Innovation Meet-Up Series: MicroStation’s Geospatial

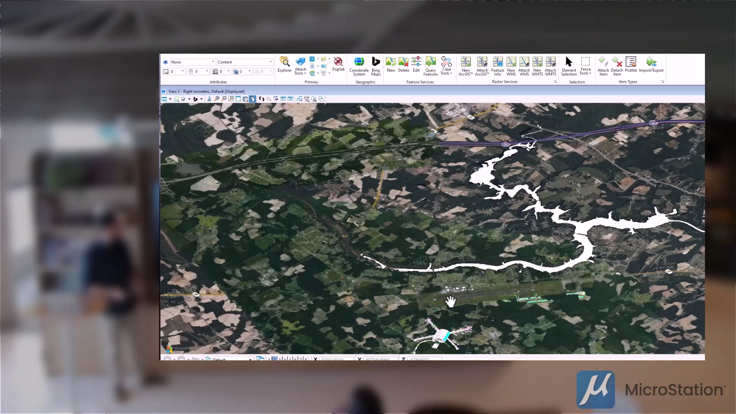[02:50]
a bit more context to our terminal of an airport there. This is a flat image. And we've laid on some 3D reality measures here, which you can see with the trees. There are some other data layers as well, but I think they've just turned off.
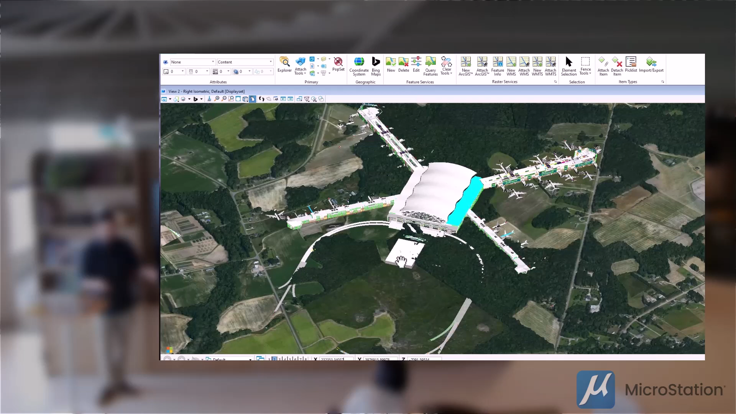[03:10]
But yeah, you can bring in 3D data as well as 2D mapping services and everything else. Okay, let's just have a look at some of the practical applications.